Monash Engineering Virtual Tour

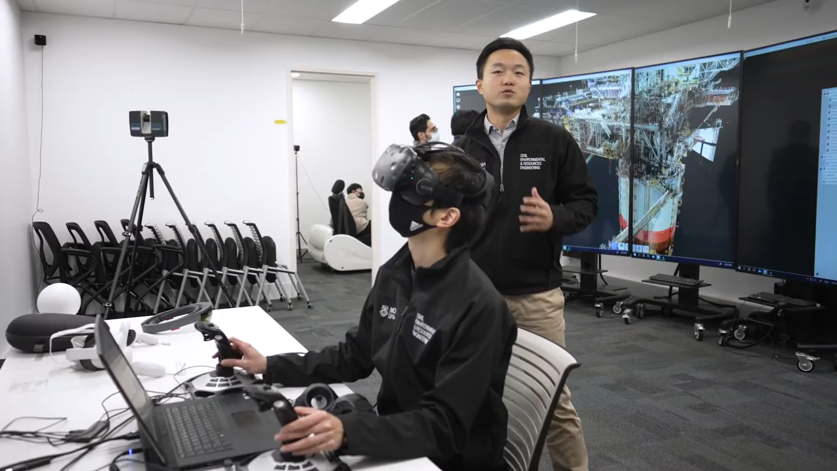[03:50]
To make the scene even more realistic we're leveraging the laser scanning technology using this device.
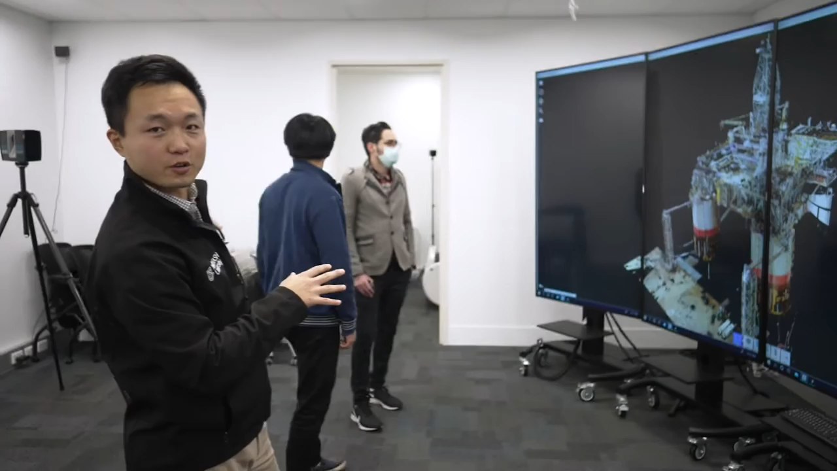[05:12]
So here we're looking at a offshore platform.
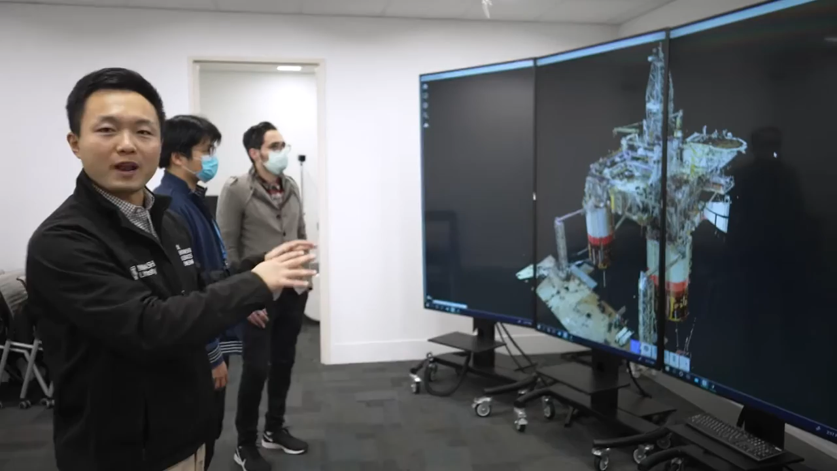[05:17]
It's a massive structure.
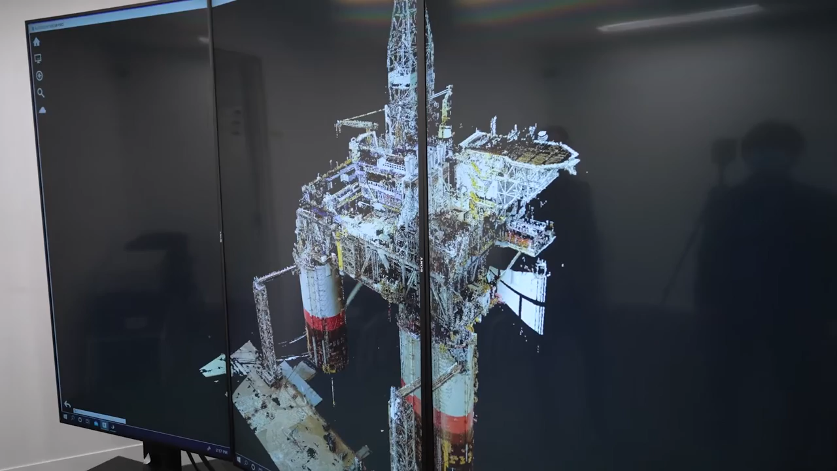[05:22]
And by leveraging this spatial data we can, well Mostafa if you can show us the corrosion part. So we can closely examine the
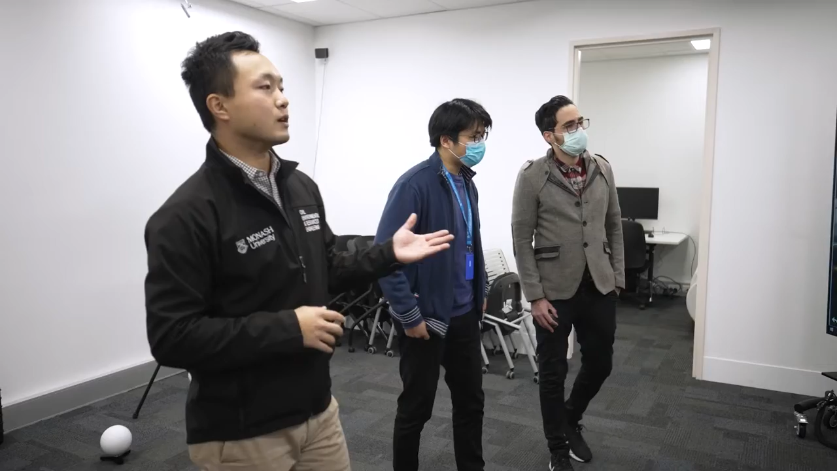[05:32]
corrosion and pain condition of the bottom part of the structure.
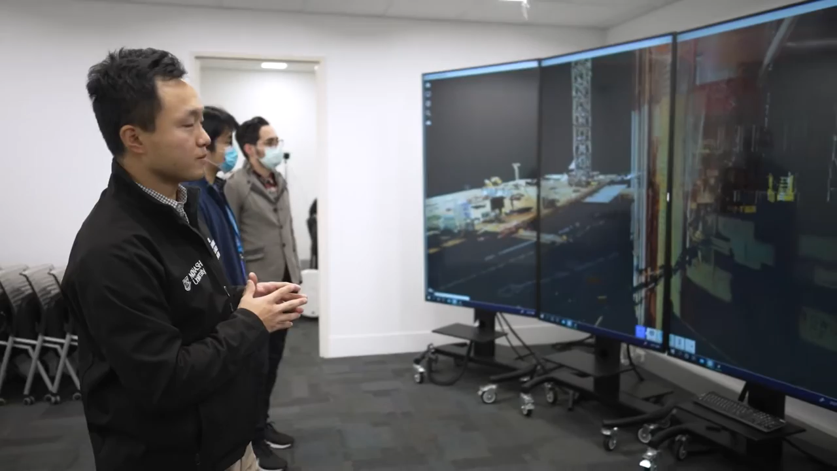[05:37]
And if you move to the drill tower,
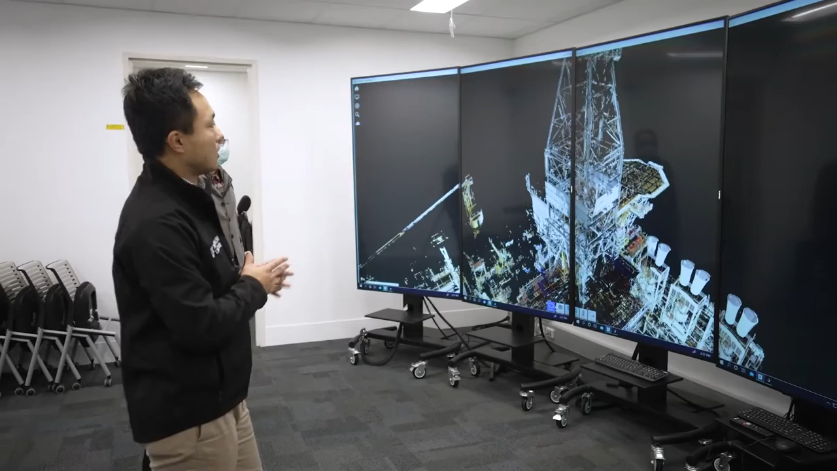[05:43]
we can also use this data to assess the structural integrity of the most critical part of the structure. On this platform. And we can also understand the maintenance activities.
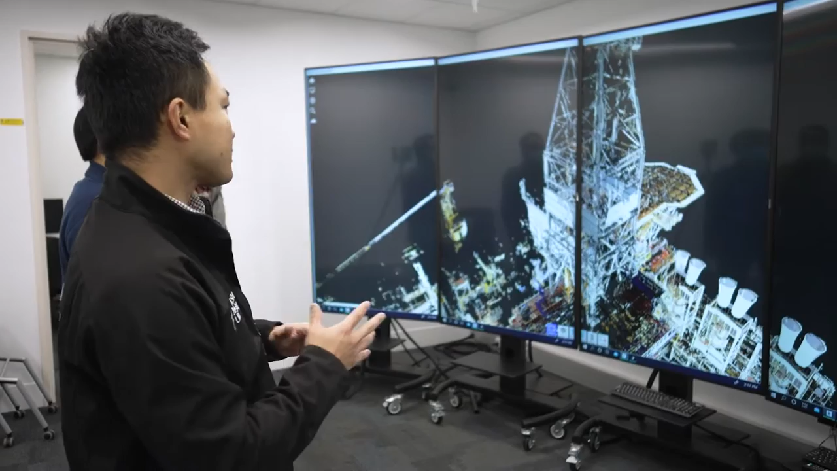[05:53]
So there are a lot of different materials lifted to the platform for daily maintenance.
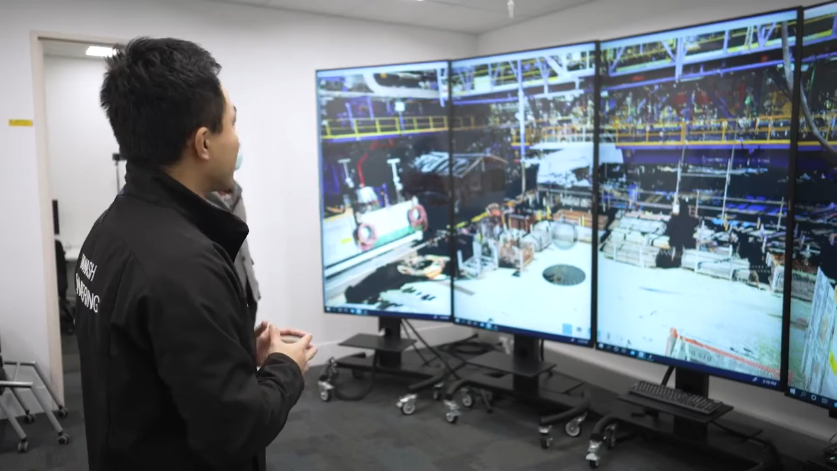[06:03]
And here we can view and optimize the layout on the very precious space on the platform.
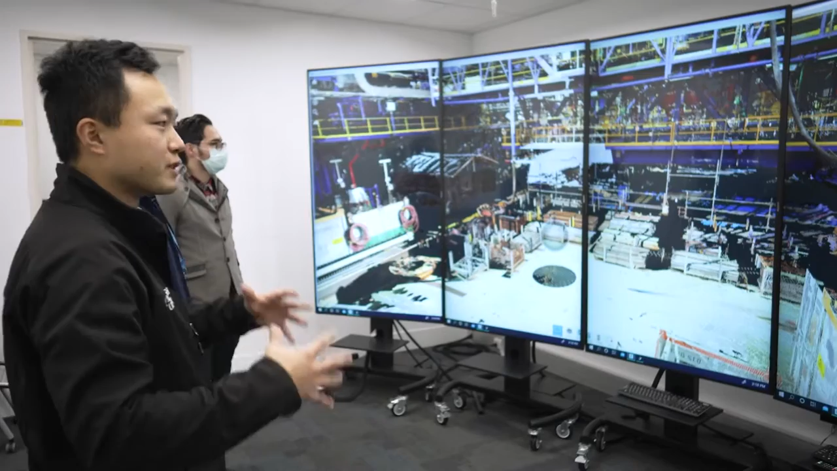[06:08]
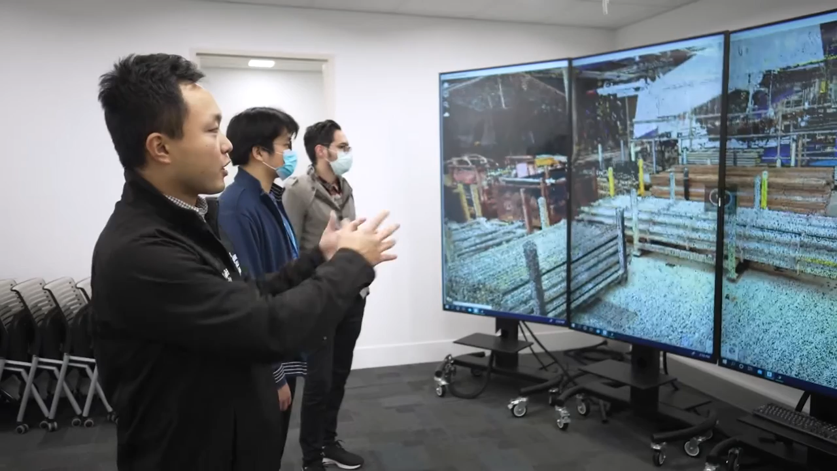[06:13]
And we can also pull up the 360 image captured during the scan. So we can view the